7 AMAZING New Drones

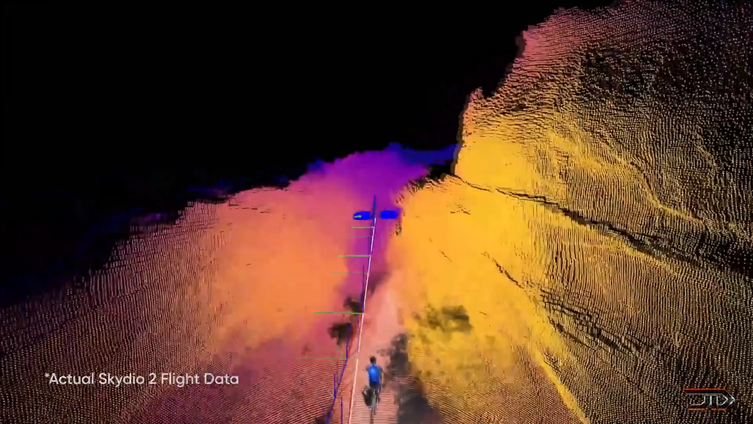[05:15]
The SkyDial can track the user up to 36 miles per hour, but it also has a built-in omnidirectional obstacle avoidance system.